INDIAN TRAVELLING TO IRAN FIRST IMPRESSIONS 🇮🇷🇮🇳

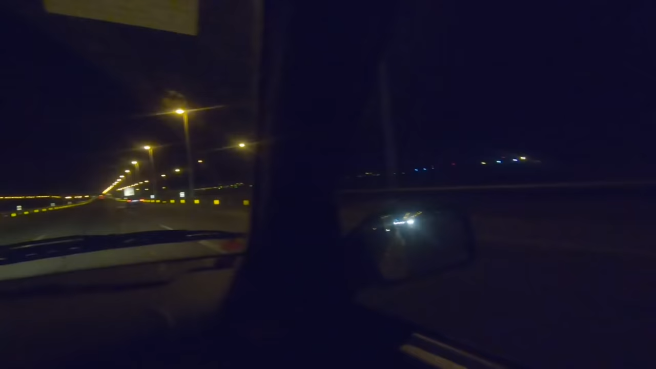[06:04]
तो ये जो सर मेरे बगल में बैठे हुए हैं वो अराउंड 100-120 के 20 किलोमीटर पर आवर की स्पीड से भगा रहे हैं यहाँ पे गाड़ी।